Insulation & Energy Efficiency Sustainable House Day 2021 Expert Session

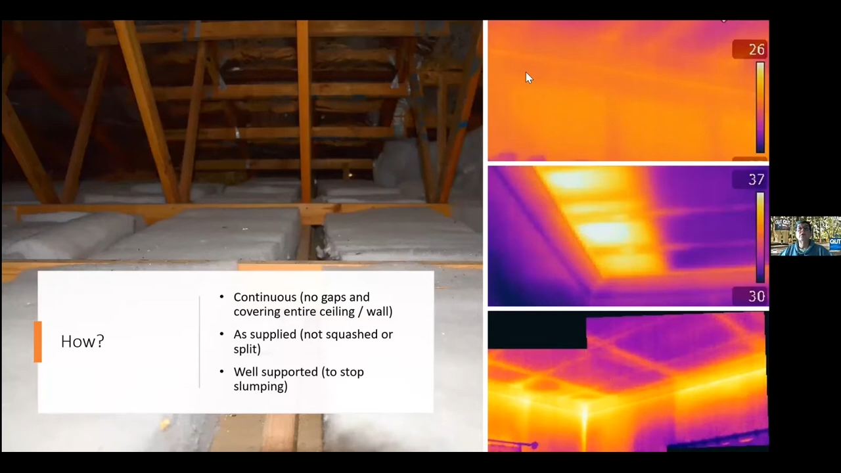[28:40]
area of the wall above door and window frames. So there's obviously there's insulation here on the ceiling but there's nothing above these door and window frames on the lower part of the picture. So I just want to quickly then show what we did in our house.
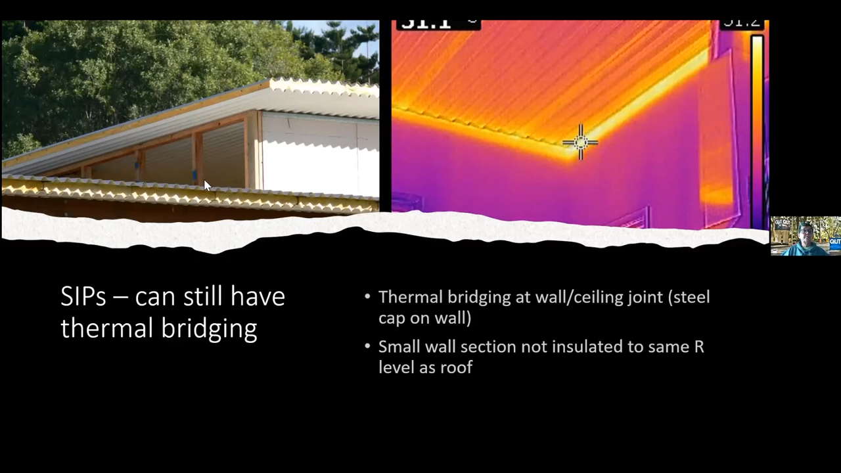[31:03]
So it's just standard framed and insulated only to about an R2 when it, according to the code, it should really have been insulated to the same level as the roof because it is more related to the roof than to the external wall. Subfloor insulation is a tricky thing that we still haven't resolved fully because it's access issues.